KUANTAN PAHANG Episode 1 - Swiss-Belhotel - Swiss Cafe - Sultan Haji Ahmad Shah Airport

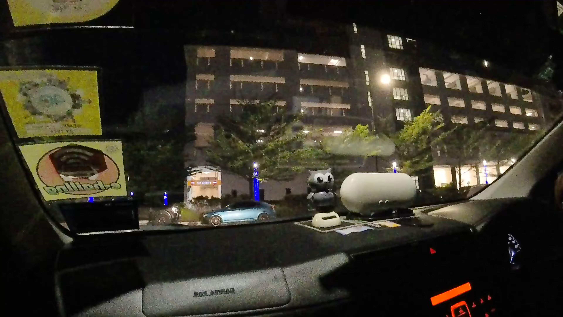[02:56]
The sun has set and here is my hotel.
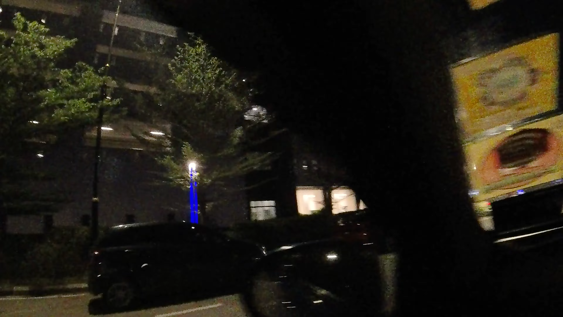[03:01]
After a relatively smooth drive, let's look for the entrance. Ah, okay, here it is.
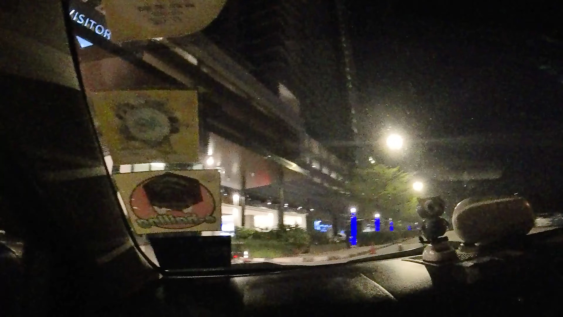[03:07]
Let's turn in. And this is the hotel lobby.